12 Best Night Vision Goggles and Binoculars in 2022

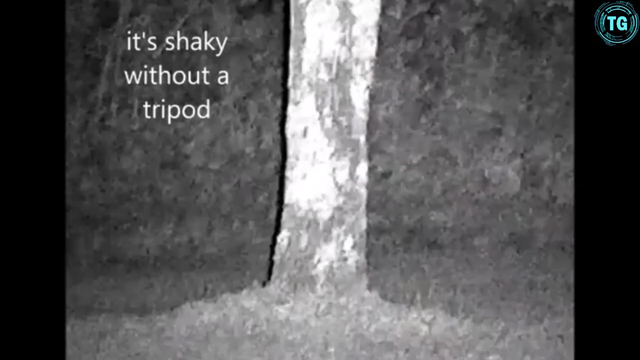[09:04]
footage both in night vision mode and daytime color is extremely useful.